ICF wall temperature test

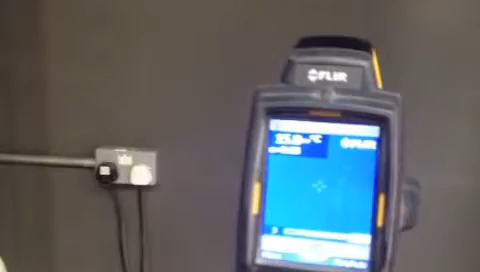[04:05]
The temperature, 15, 16 degrees centigrade.
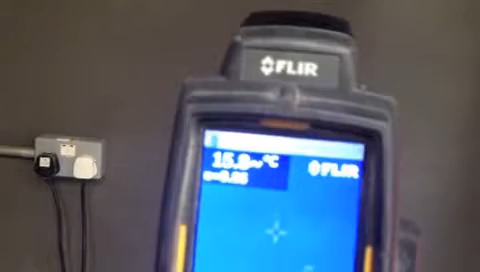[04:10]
This means that there is nearly a 60 degree difference between the inside and outside.
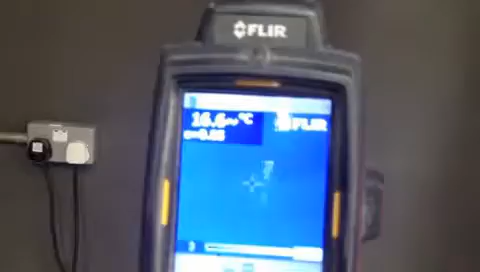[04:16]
What we're going to do in this test procedure,